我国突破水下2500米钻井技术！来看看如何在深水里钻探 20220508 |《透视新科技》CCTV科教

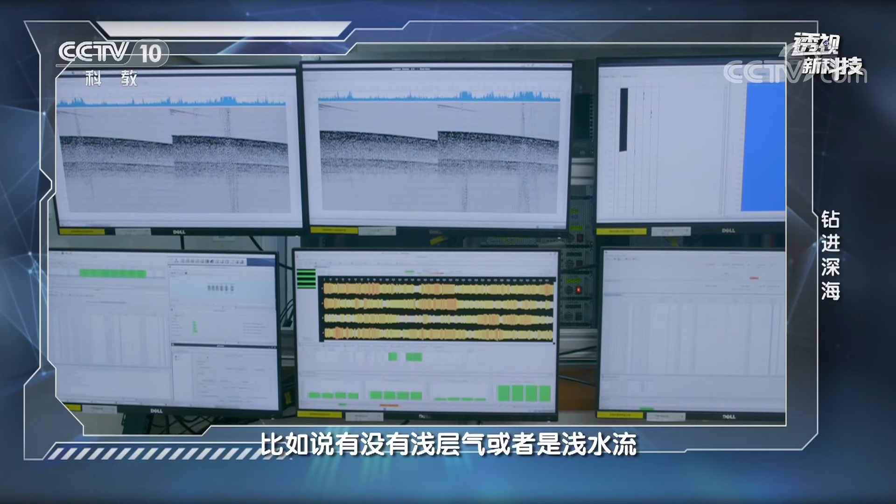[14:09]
是浅水流地下有没有断层有没有发育的其他的一些对